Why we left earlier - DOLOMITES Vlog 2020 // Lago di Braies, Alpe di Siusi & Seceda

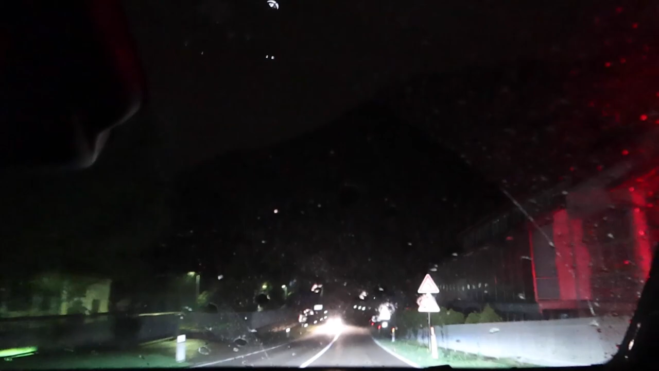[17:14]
Okay, I guess we're in the car just in time because it's just started raining. It is pouring down right now.